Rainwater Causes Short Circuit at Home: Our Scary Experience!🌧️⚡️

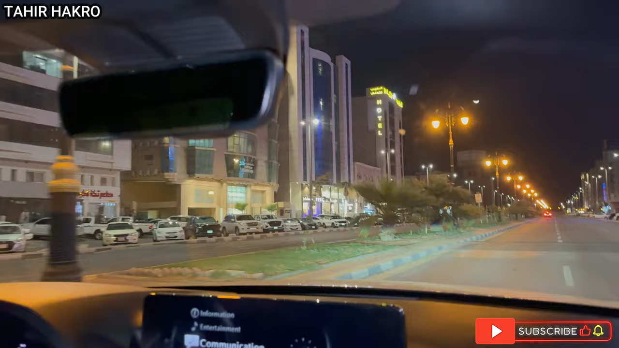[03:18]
फिर भी उसमें से लगातार आवाज आ रही थी जैसे कोई चीज स्पार्क हो रही हो लगातार ना। बस अल्लाह ताला सब पे रहम करे। आई थिंक ये होटल है,